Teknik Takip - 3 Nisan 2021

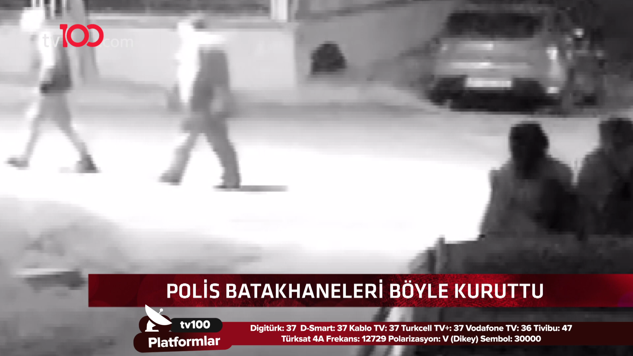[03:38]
Kumarhanelerin girişlerini ve çıkışlarını takibe aldı.
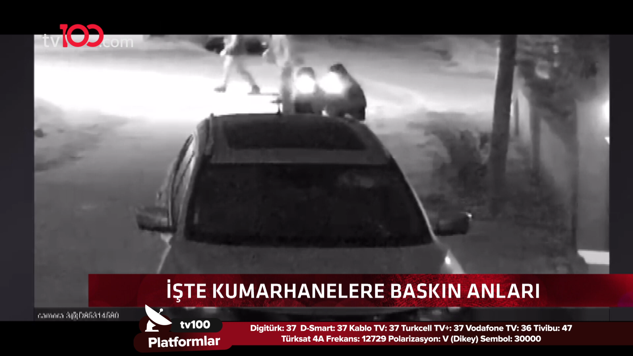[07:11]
Villaların çevresindeki güvenlik kameraları incelendiğinde müşterilerin giriş çıkışları tespit edildi.
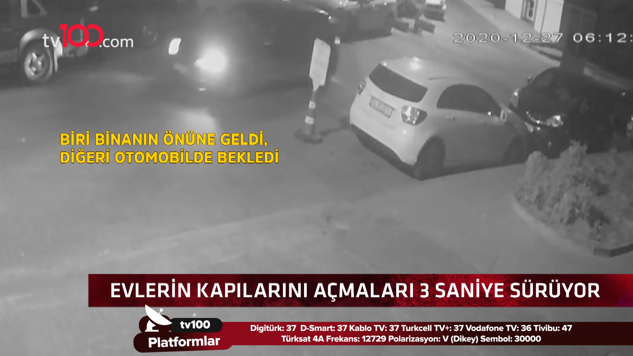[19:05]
Gözlerine kestirdikleri binanın önüne gelince hırsızlardan biri otomobilden inerek binaya yaklaştı.
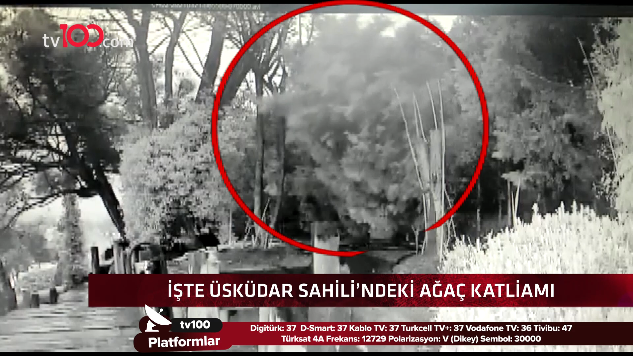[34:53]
Polis o anların da görüntülerine ulaştı. Sabaha karşı ağaçlı kalan hareketliydi. Ağaçlı kalana arkadan gelen ve kameranın görüş açısına girmeyen şahıslar elektrikli testereyle bu kez çam ağaçlarını kesti.